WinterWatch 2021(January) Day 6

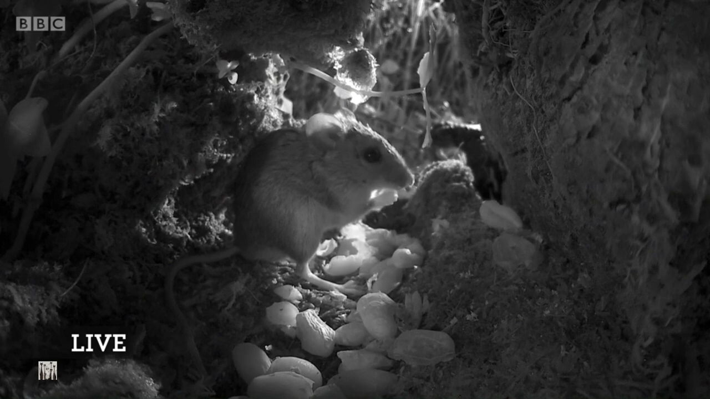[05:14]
Oh, lovely, look at that, little wood mouse. And listen to the rain. Pitter-pattering on the top of the log, he's found himself some shelter and a wealth of peanuts.
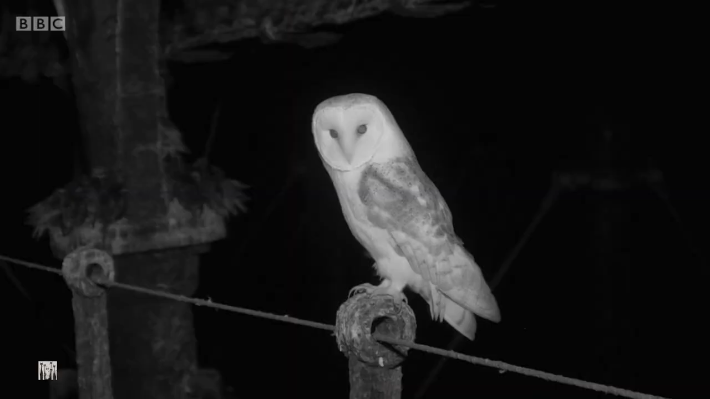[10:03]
Here's the answer, and it will surprise you. Yes, it's a barn owl in the middle of Aberystwyth, beneath the pier. It came in last night. Now, remember, it's pitch black down there.
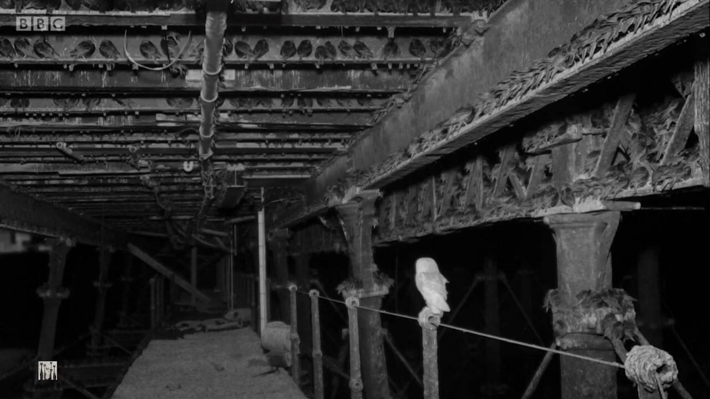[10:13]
We're using infrared light, so those starlings probably can't see the owl, but it's seen one of them. It swoops down the gangway and grabs a starling in the dark.
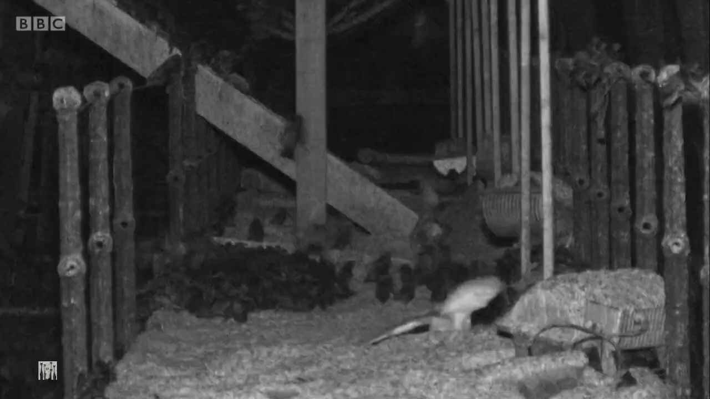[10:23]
A few of the others are panicking, but it's generally quiet. You have to look carefully to see it down there. It's in an enormous pile of starling poo. Not the place that you'd want to eat your supper. But it doesn't wait too long until it's dispatched the starling, and then
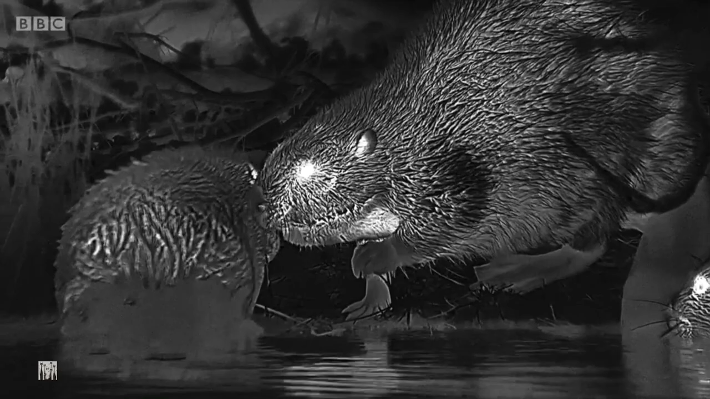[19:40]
And one of them swims around to what we presume is a mother, could be the father as well. Very difficult to tell them apart, unless, of course, the female's lactating.
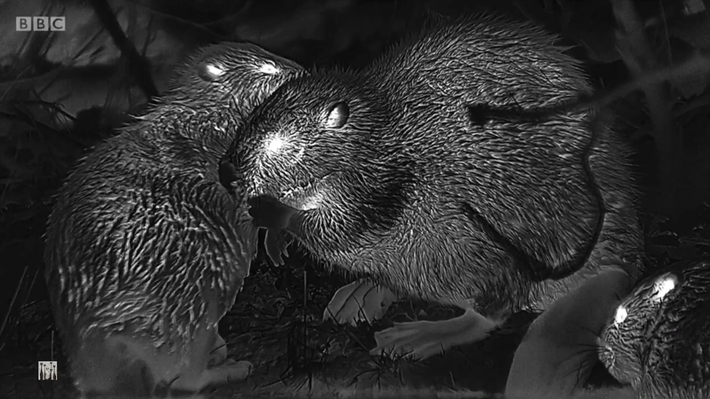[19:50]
And they're so tender, this tender little moment of grooming. Now, they're grooming each other. This is called allo grooming. We've heard Chris and Megs talk a lot about allo grooming with the badgers, and now we see it with the beavers.
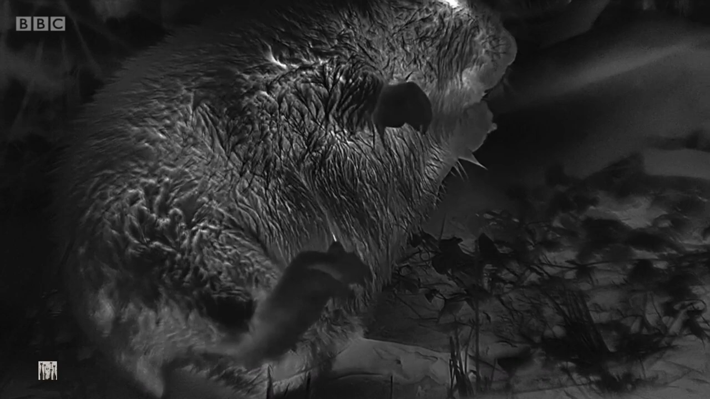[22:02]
Now, you can see it there scratching away, but what's really extraordinary is you can see the claw there as it's using it to groom, but it's glowing white. And what this is an indication that this has got a high blood supply, lots of blood vessels there,
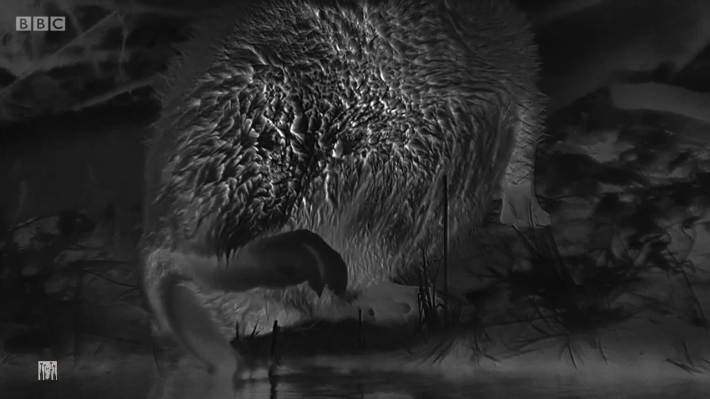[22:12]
loads of nerves, and that would suggest exactly how important this split claw is and grooming is for these animals.
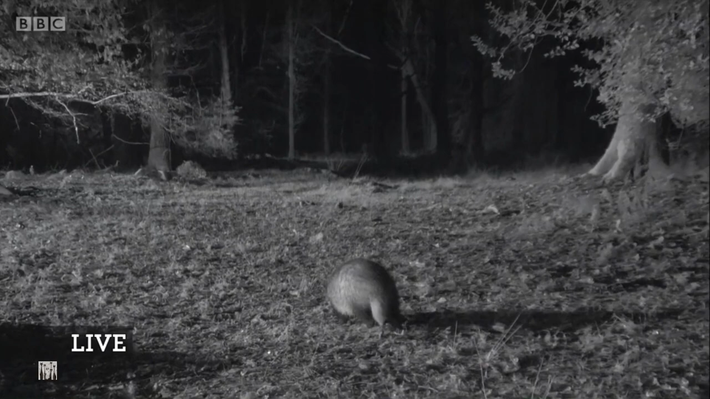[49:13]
That's one of our look new forest cameras, isn't it? Oh, yes, look, badger. There we are. Here we are. Having a bit of a search for some earthworms there. Doesn't seem to be worrying quite so much about the rain as me and you, Beast. No, not at all. It's got a gorgeous... Oh, hold on, the fox. And fox. Fox has come, in oh, as look well, look. Oh, look at that. Oh, a little bit of marking there. Did you see that? Yeah, a little just bit of marking. Just squatted down and marked the food.
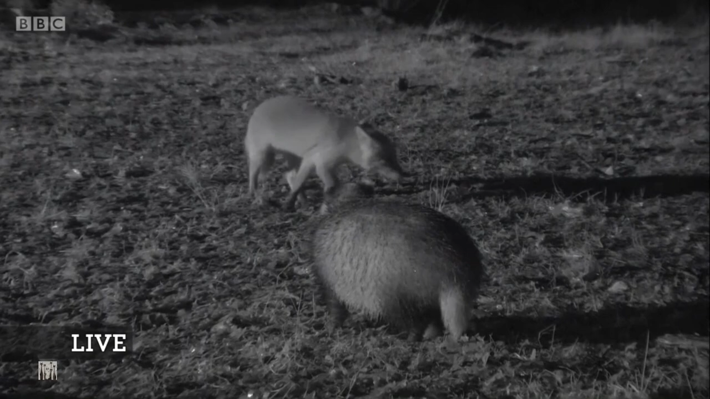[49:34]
Badger is kind of puffing up. Look at the ears bit, down. Look at the ears of the fox down. It's in quite a submissive pose compared to the badger. You see that now, look. Yeah. Look at that. Oh, it's limpy. It's the limping it's the one limping, that we know. It's, our limping it's the limping fox. One that we know. Beautiful, though. Amazing, isn't it, to see that? Normally, badgers fantastic are quite stuff. On top of foxes. So great We've to been see.
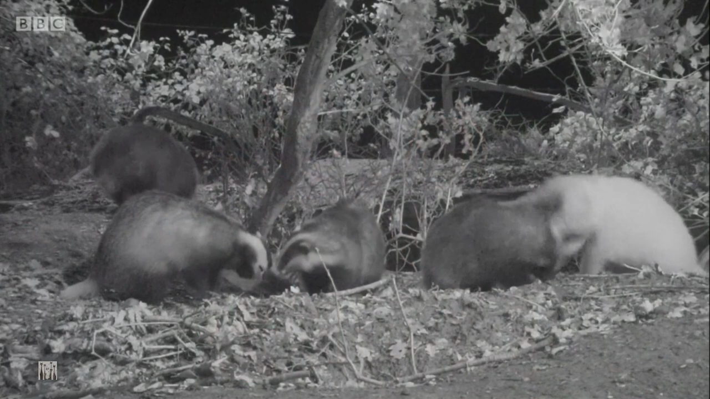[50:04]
Now, the easiest way to count them, of course, is if they were to all come out at the same time and line up, but... You know, with the best will in the world, that doesn't happen. So you've got to piece together the evidence that you've got by looking
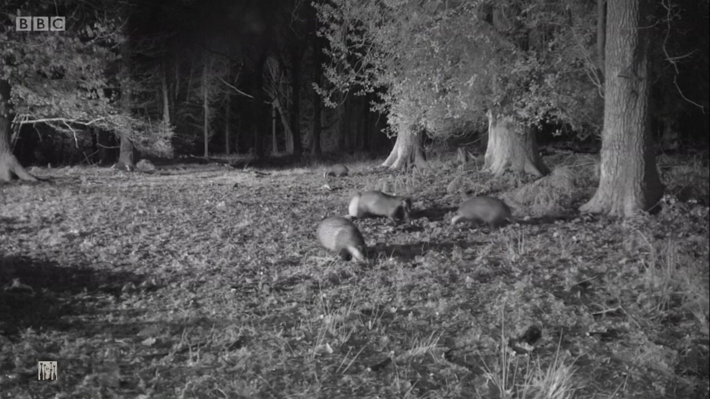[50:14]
at them in different places at different times and also by recognising them. So you can count them here. Look, there's one, two, three, four, five. There's five badgers there. So you know you've got a minimum of five, of course.
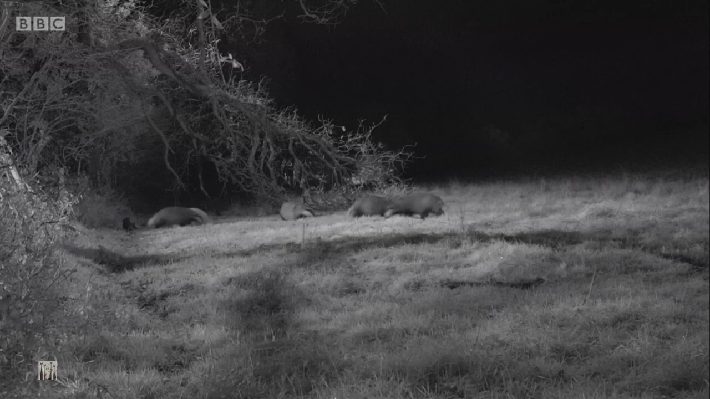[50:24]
And then in this shot here, when they've been out in the field, there are, in fact, six. So we know you've got a minimum of six. But, of course, we see here that none of them are pale individuals, and we know that we have at least three pale individuals in our group.
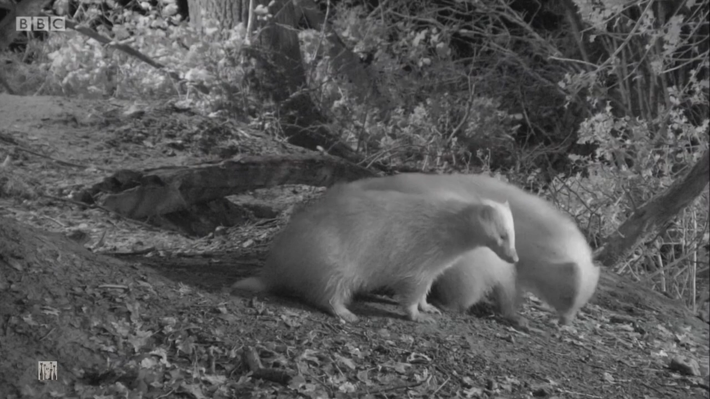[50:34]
Two adults here, look, the boar on the left, and then the cub in the middle, the sow on the right, so that would take us up to nine.
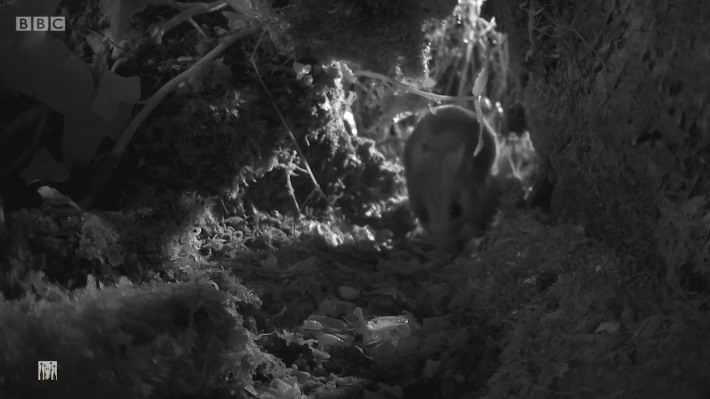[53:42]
Nibbling the nuts in the rain, but then all of a sudden a wood mouse comes in. chases the bank vole away. Doesn't surprise me, they're quite, well, they're much larger. Much larger. Very different, again, look at the big ears, big eyes, long tail, easy to tell apart.